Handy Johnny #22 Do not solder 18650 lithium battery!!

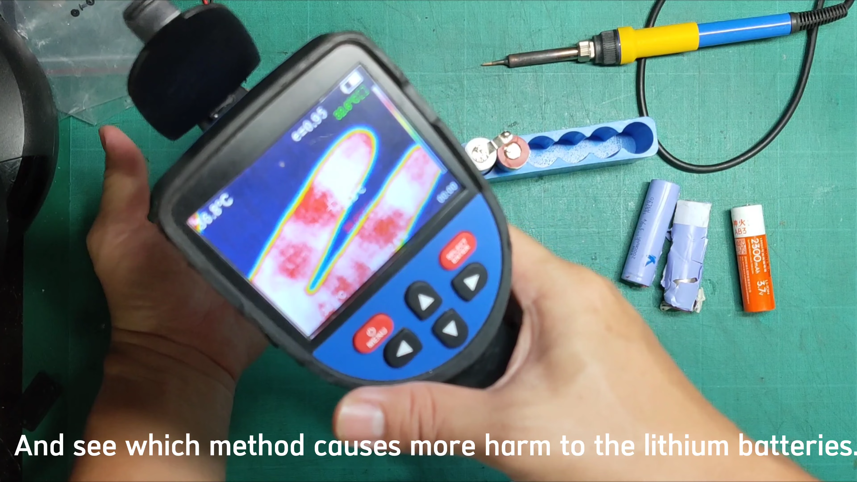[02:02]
Let's check the camera for this test today and see which method causes more harm to the lithium batteries.
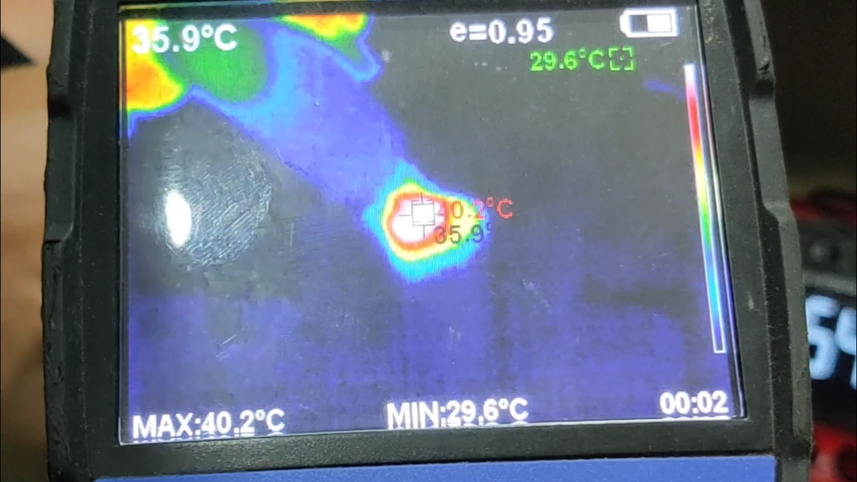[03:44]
On screen: max 40.2°C, min 29.6°C
The battery's temperature increases to a maximum of 54.8 degrees Celsius.
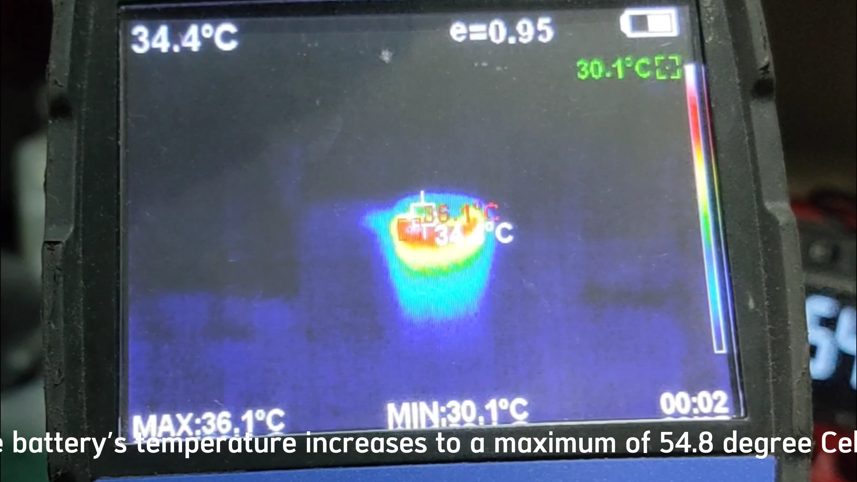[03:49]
On screen: spot 34.4°C, max 36.1°C, min 30.1°C
Notice the temperature starts to spread throughout the battery. The temperature starts cooling down as shown in the video.